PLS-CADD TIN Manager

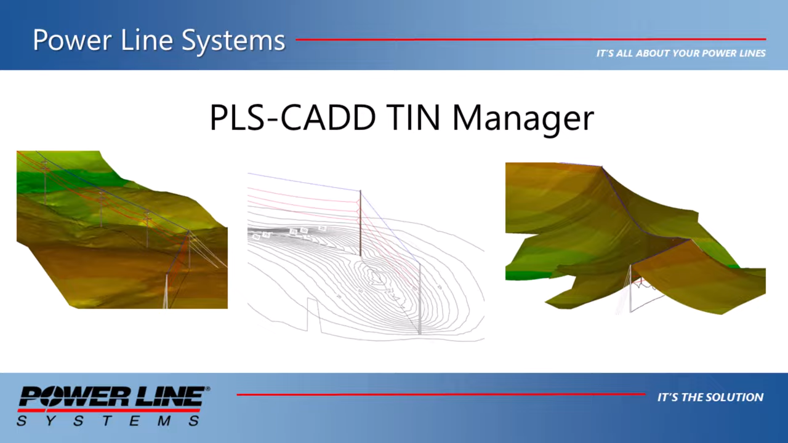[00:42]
a single dialog including selecting the display options, adding and removing TINs, replacing TINs, and hiding TINs that are displayed in a particular view window. Now TIN is an acronym for Triangular Irregular Network. Most users of PLSCAD are very familiar with the ground TIN which is used to
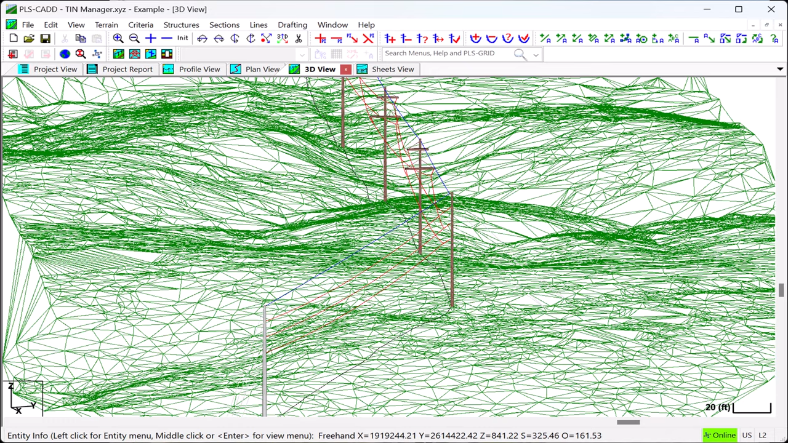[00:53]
create a ground surface model made up of interconnected triangles having the survey terrain points at their apexes.
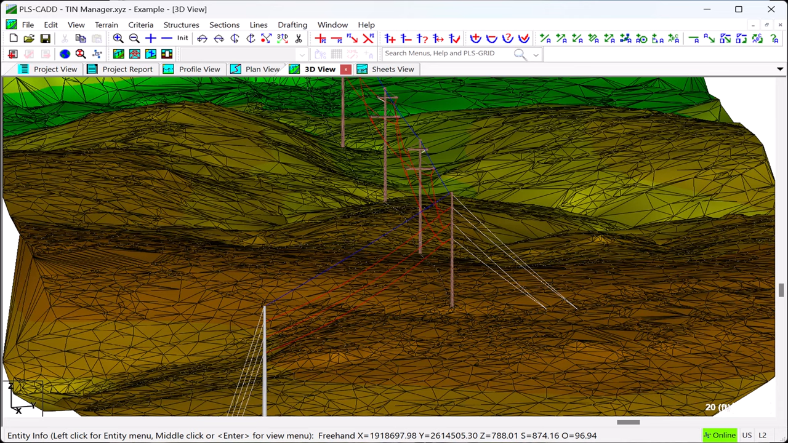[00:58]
The ground TIN is the most commonly used of all TINs in PLSCAD.
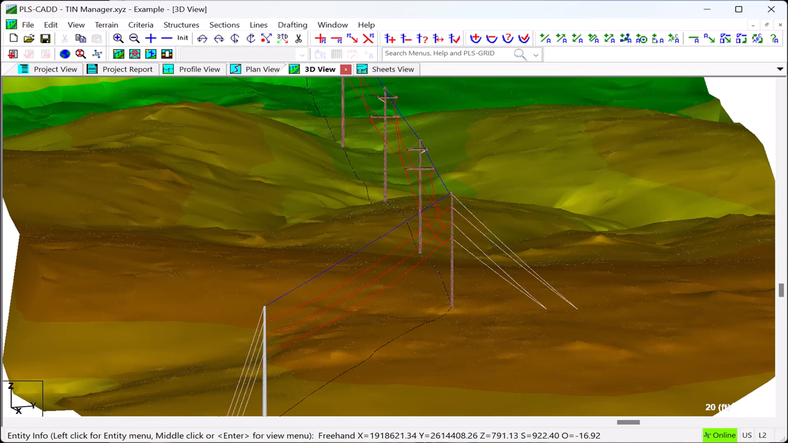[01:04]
Now other TINs that can be created in PLSCAD include the Lightning Protection Surface TIN,
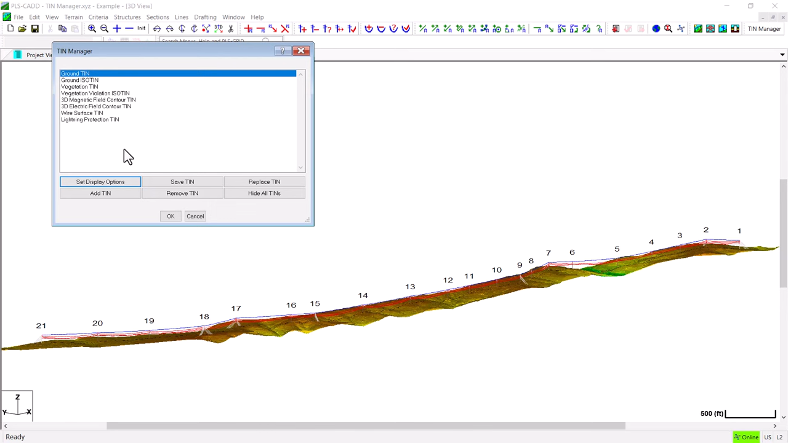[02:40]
With the TIN Manager you can display multiple TIN models at the same time. So for example I will highlight the wire surface TIN and I will display those triangles also.
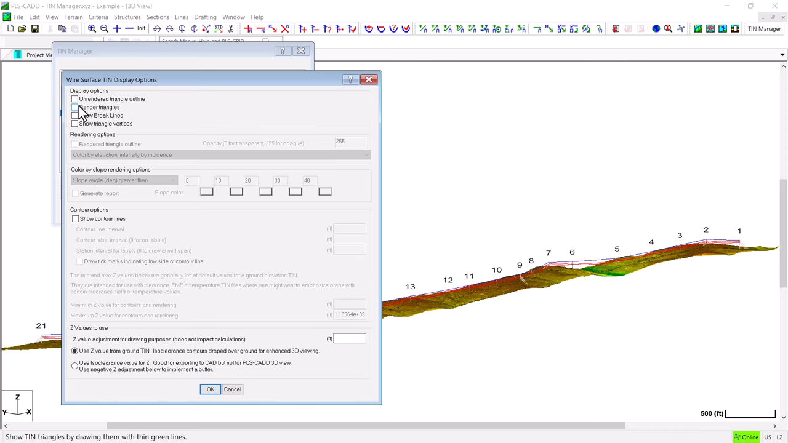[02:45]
And now as I zoom in I can clearly
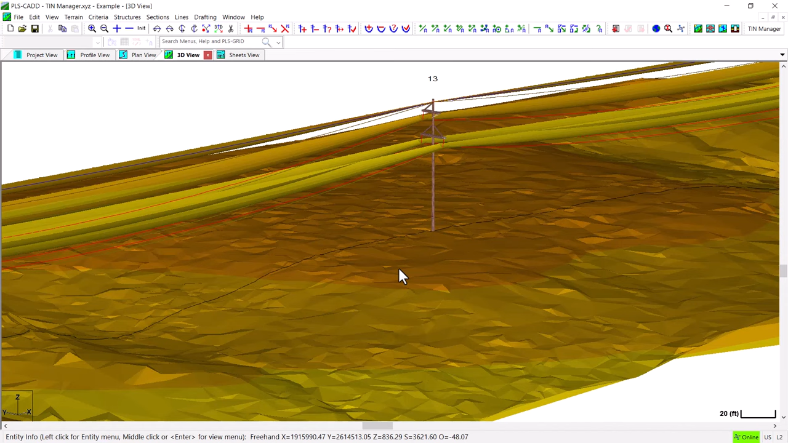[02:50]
see that I have a ground TIN on the bottom at the structure base and a wire
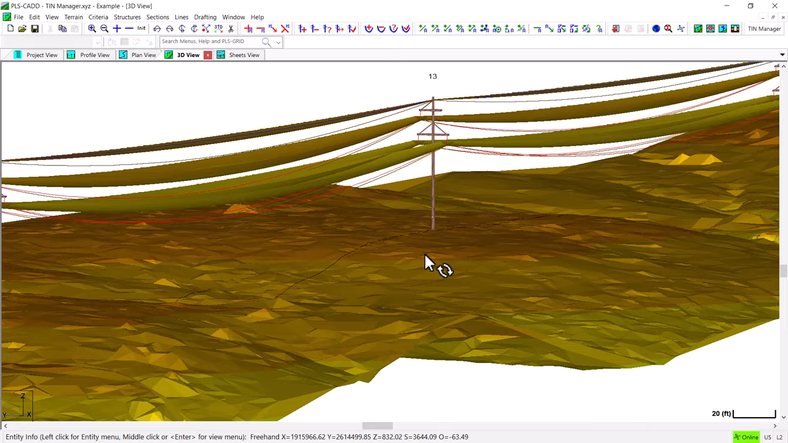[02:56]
surface TIN up in the air where the conductors are.
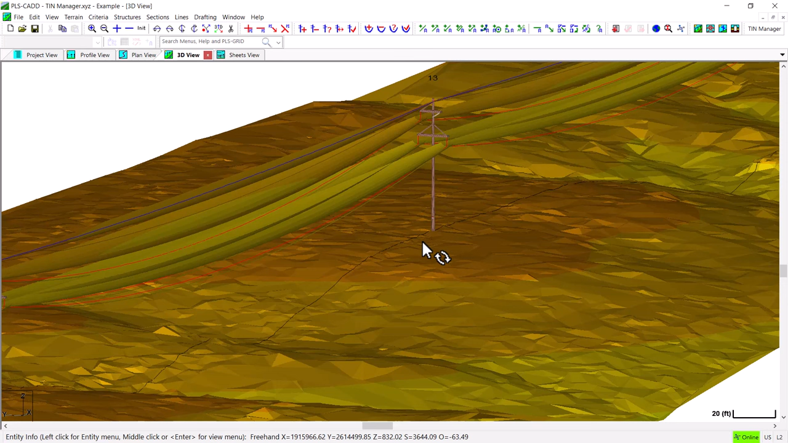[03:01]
Now if you're not familiar with the wire surface TIN this can be created in PLSCAD in the survey point clearance report and what the wire surface TIN represents
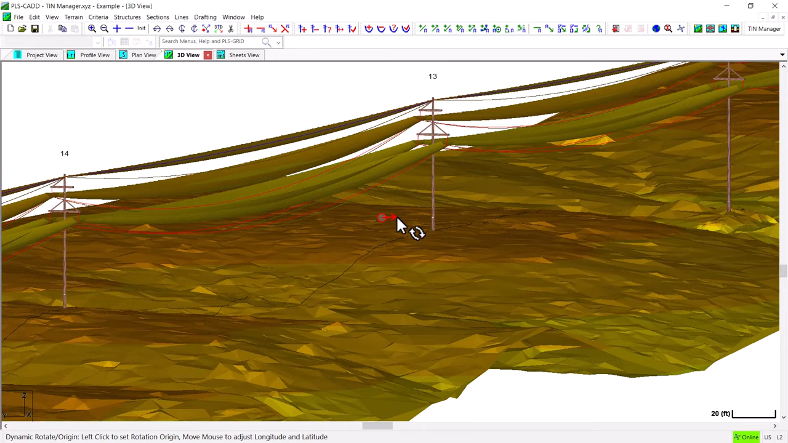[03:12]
is the envelope of all of the wire positions that were considered in the survey point clearance report. Now as I zoom back out go back to the TIN Manager
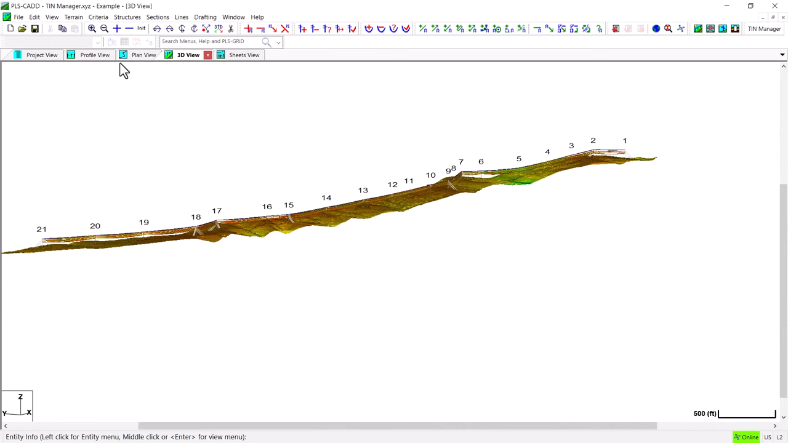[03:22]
we have an option to hide all of the current TIN models which I will use here and now they are all turned off.
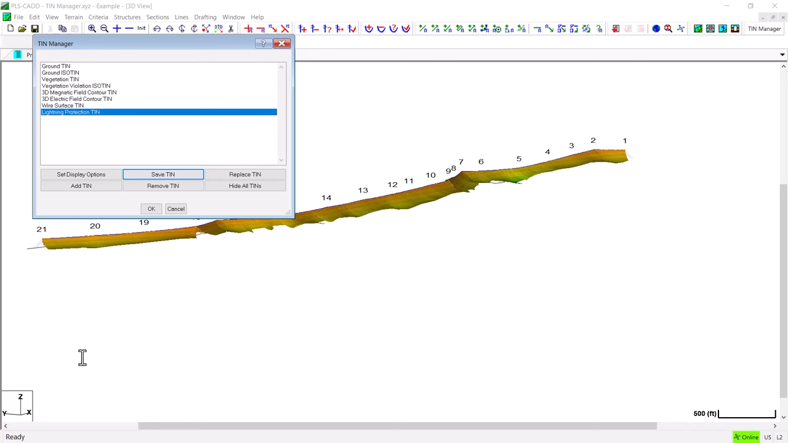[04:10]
So now that is done, if I go in and run another Lightning TIN model here under the Lightning Protection Calculator option,
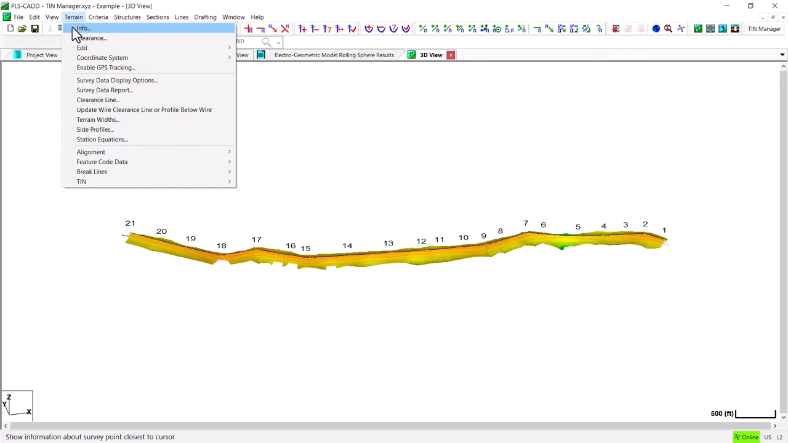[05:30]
Similarly there is also an option in the TIN Manager to add a TIN model. So if you currently did not have a TIN model of a certain type in this list you could click the add button and bring in a previously saved TIN model. Now in addition you can also remove TIN models from the list and this
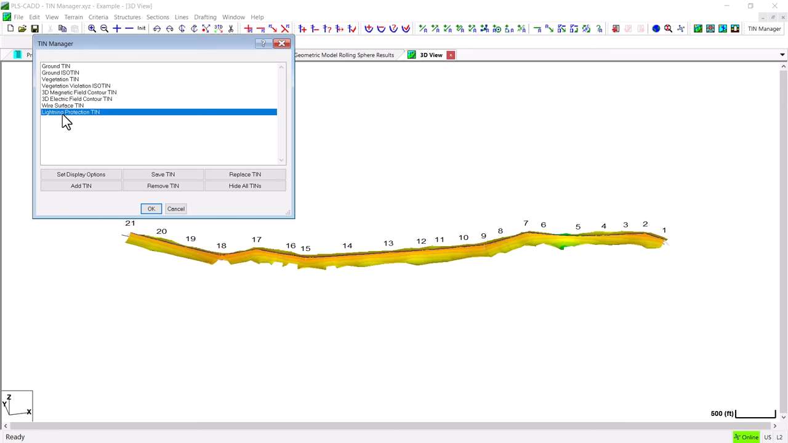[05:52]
will go about and delete the TIN model from your PLSCAB model. So I can highlight the particular TIN and click the Remove button and that TIN has now been removed from this project and in